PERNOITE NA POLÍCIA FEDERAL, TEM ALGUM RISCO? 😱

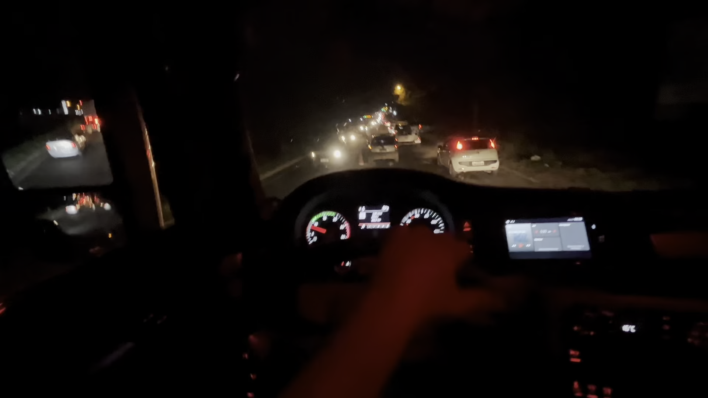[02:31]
É, rapaziada, tá terrível aqui a perimetral norte aqui de Goiânia. Olha o trânsito que tá isso aqui, cara. 7 horas da noite. Já faz mais de meia hora que nós estamos agarrados aqui, cara, pra sair na 53 lá. Você tá doido. Esse horário é terrível, né? Eu fiz um vídeo saindo daqui de Goiânia meia-noite. Nossa, isso aqui não tem ninguém, cara. É top sair esse horário meia-noite, madrugada. Só que esse horário agora, eu vou te falar, ó, pra você ver, não cabe nem.
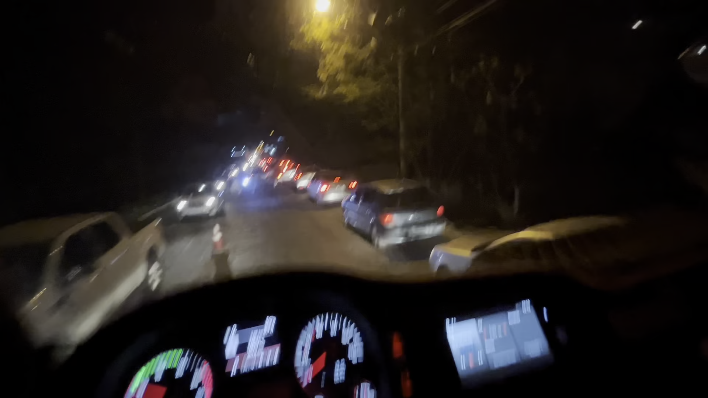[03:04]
Vai pra frente ali, ó, pega no carro que tá do lado, ó lá, ó, ó, ó, ó. Como é que você faz pra ir pra frente? Vou te falar, o povo é teimoso, ó, ó lá. Há duas filas lá, ó. É uma fila só, ó. O povo é teimoso, cara. Deus o livre, guarda. Você tá doido. Falta alguns km ainda pra nós chegar no ali na 153, tá bom, meu povo? Aí, ó, entra na frente. Oh, o povo é forgado demais, bicho. Você tá doido.
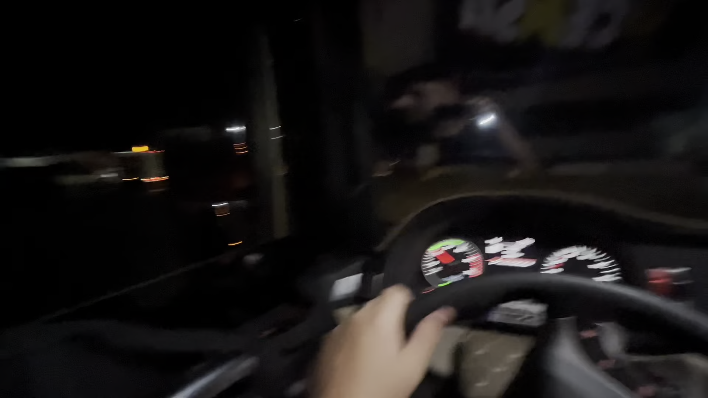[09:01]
Posto lotado, como sempre. Posto Marajó aqui na Hidrolândia, em Goiás. Olha como é que tá cheio. Você tá doido. Bora que bora, 5-3 é o que vai ligar.
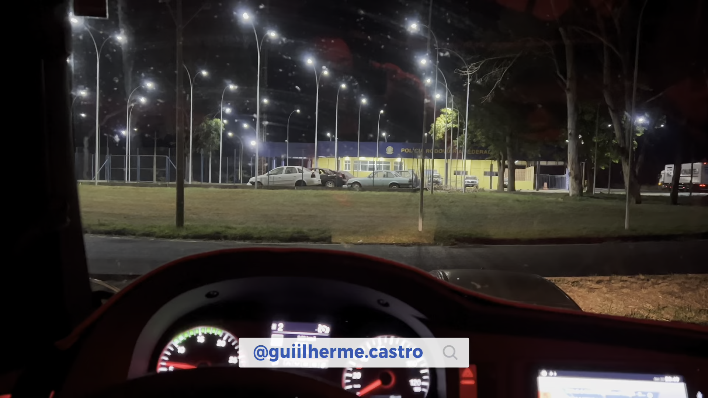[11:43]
Eu acho que é de Centralina. Beleza? Eu vou ficar por aqui mesmo.
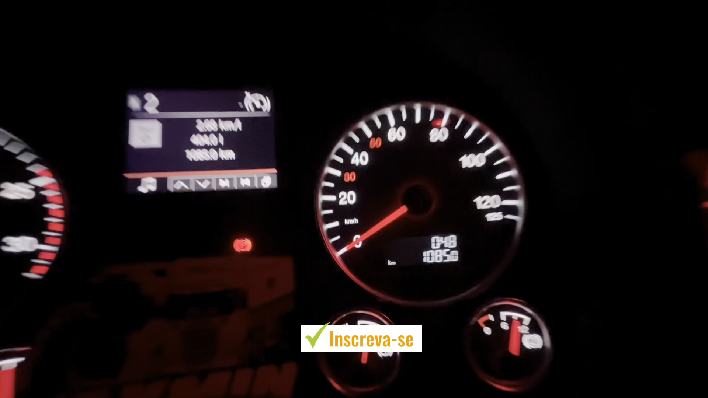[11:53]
Já vai chegando a 1 hora da manhã, com o risco de chegar no posto aí não ter vaga, né?
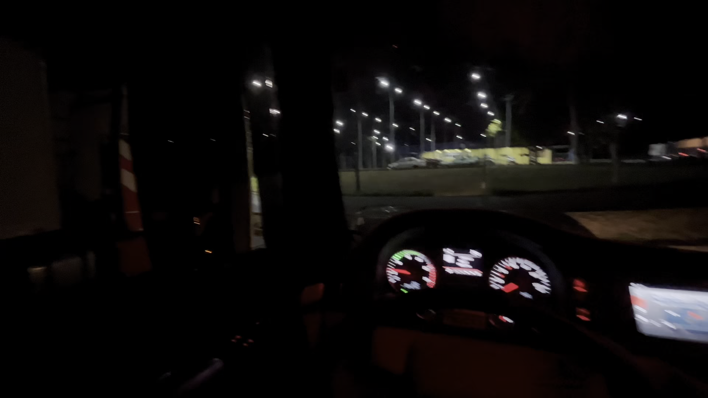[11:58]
Tem outros caminhões aqui também pernoitando.
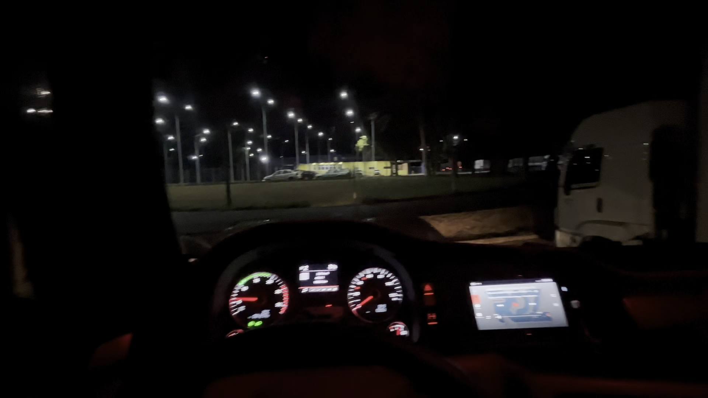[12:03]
Então, vou ficar por aqui mesmo. Amanhã, amanhecer, a gente sai e tudo certo. Não adianta a correria, né? Não adianta. Vai chegar tarde lá do mesmo jeito, então ainda falta 600 e lá vai cacetada pra gente chegar. Vai tá filé. Agora descansar um pouco, amanhã é outro dia.